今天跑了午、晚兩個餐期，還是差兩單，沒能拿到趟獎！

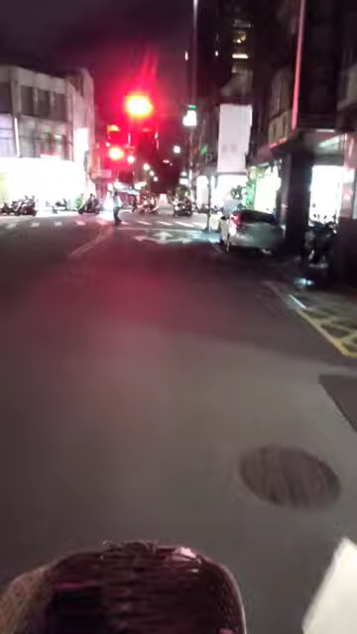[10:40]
那不然排風嘛所以今天到處風都很大很不錯很涼快非常非常的涼快我很喜歡這樣
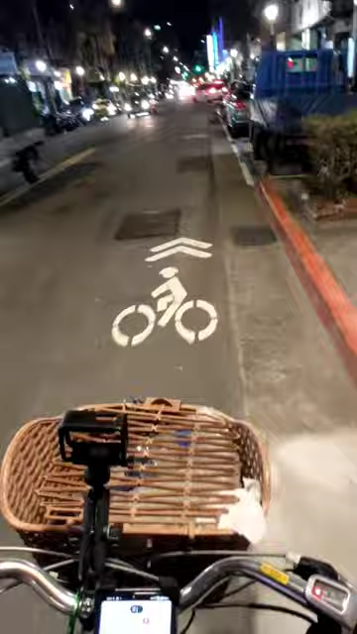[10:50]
呵呵這邊也是中原幅度呵呵到處都看到很多很多人在拜拜不過現在這個時間差不多都收起來了還好
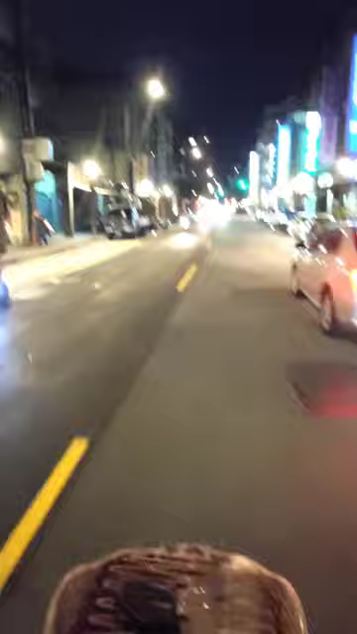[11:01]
因為那個浦度那個時候他們擺東西在那個西樓那有的時候會稍微有點小小阻礙不過不成困擾呵呵呵
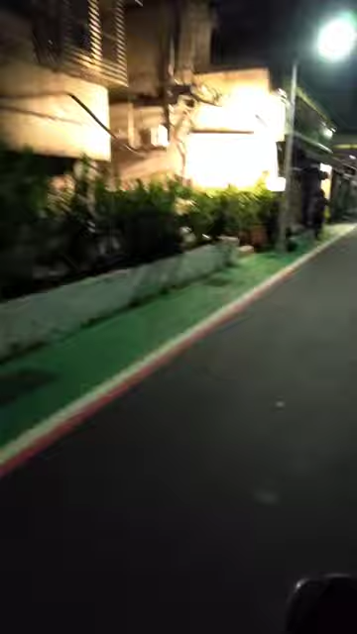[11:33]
好各位朋友我目前人在這個南京東路旁邊的
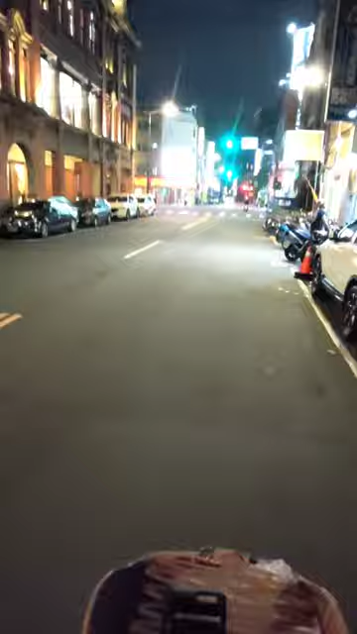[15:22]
好各位朋友我現在在寶安街跟重慶北路交叉那麼我現在